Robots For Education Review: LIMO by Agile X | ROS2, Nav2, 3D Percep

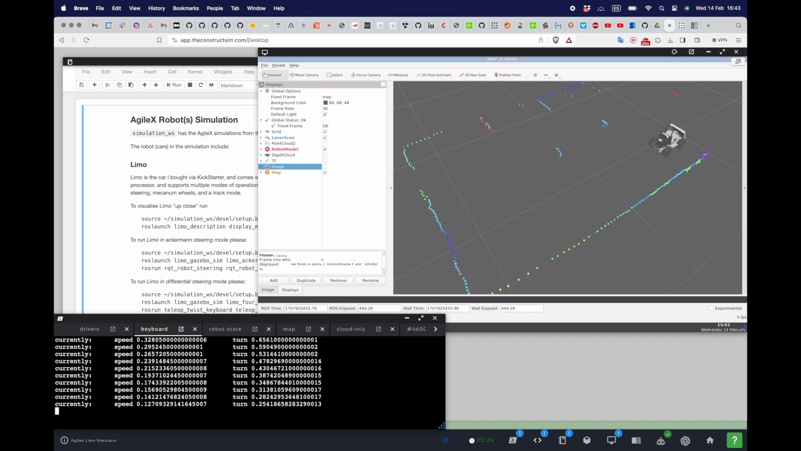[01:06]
LIMO works with Ross 1 and Ross 2,
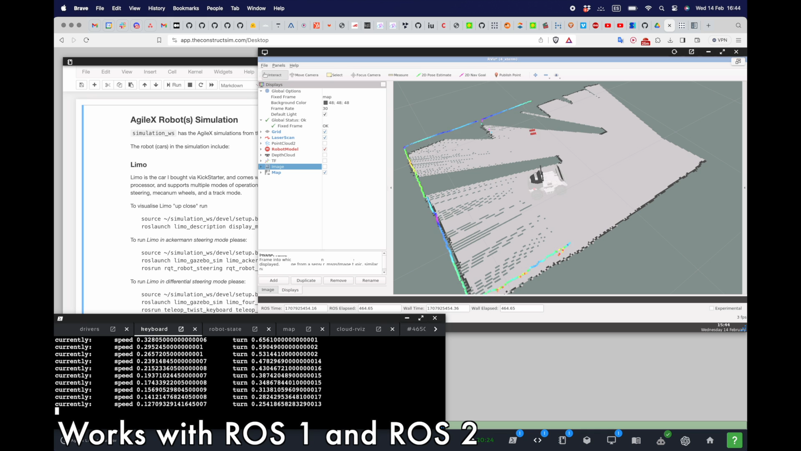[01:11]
and it's suited for 2D autonomous navigation with Navigation 2, for example,
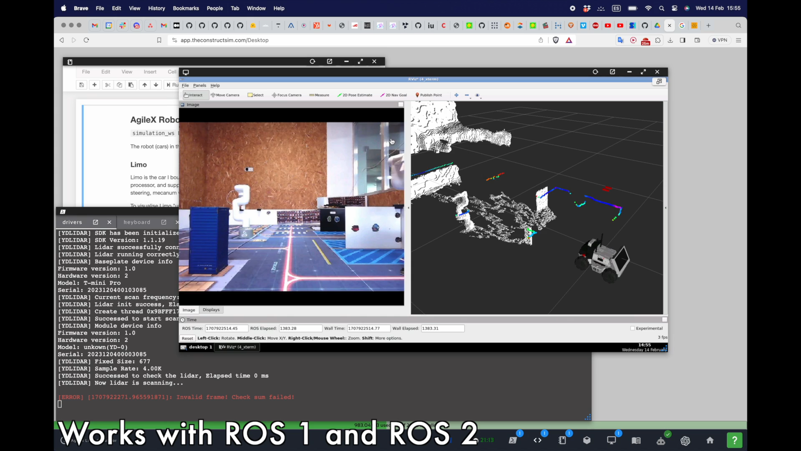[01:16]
or with 3D navigation with RT Map.
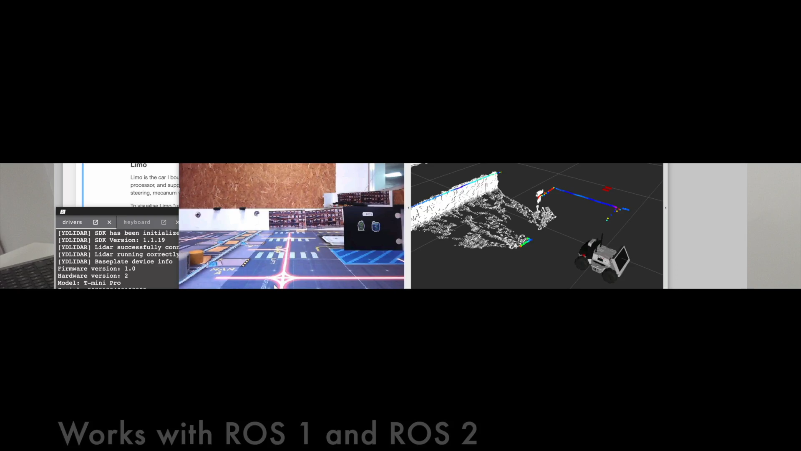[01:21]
You can use LIMO for teaching subjects like, for example, Ross 1, Ross 2, or robot navigation,